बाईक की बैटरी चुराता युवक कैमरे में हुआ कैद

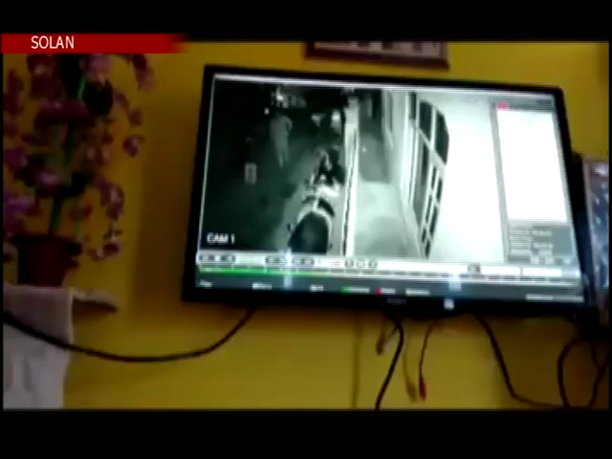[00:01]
سولن میں لگتار واہنوں کی چوری ہو رہی ہے اور کئی شرارتی تطوہ کھڑے واہنوں سے ان کے ایسیسریز
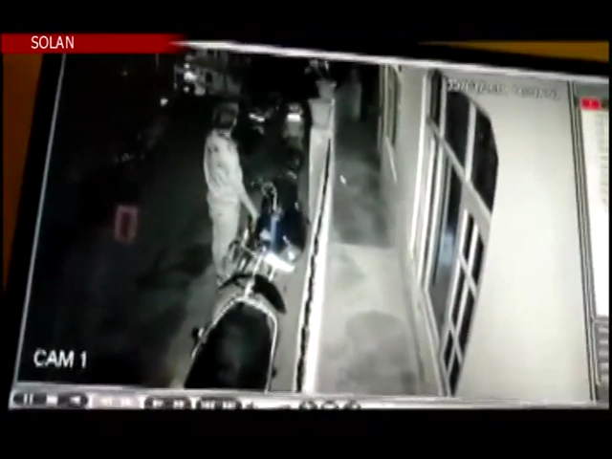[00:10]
چورا کر واہن مالکوں کو ہجاروں کا چونہ لگا رہے ہیں ایسی ہی گھٹنا سولن کے دھوبی گھاٹ روڈ پر گھٹی جب ایک دو پہیہ واہن سے بیٹری چوری ہو گئی واہن مالک نے سی سی ٹی وی فوٹیج کو کھنگالہ تو اصلی چور سامنے آئے جسے اب پولیس نے حراست میں لے لیا ہے اور آگامی کاروائی عمل میں لائی جا رہی ہے جانکاری کے انصار جب ایک یوک واہن سے بیٹری چورا رہا تھا تو شاید اسے یہ معلوم نہیں تھا کہ اس کی حرکت سی سی ٹی وی کیمرے میں قید